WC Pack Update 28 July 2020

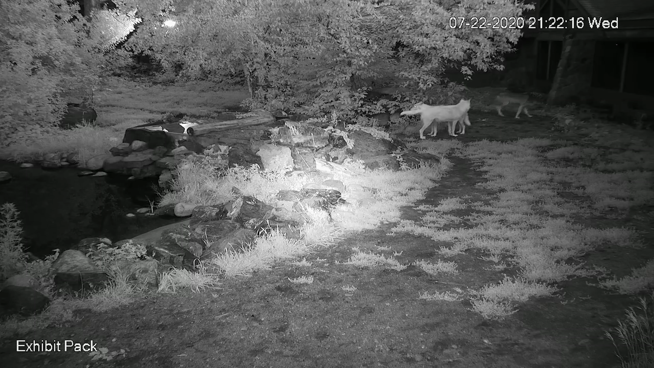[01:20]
So being crepuscular or dawn and dusk activities we will see things on the surveillance cameras later in the evening after the center is closed and they tend to be a little bit of age driven meaning the younger animals will posture a lot and this is what's called a chin rest where axel is putting his chin on top of Grayson showing a little bit more dominance with a T2 tail straight back tail.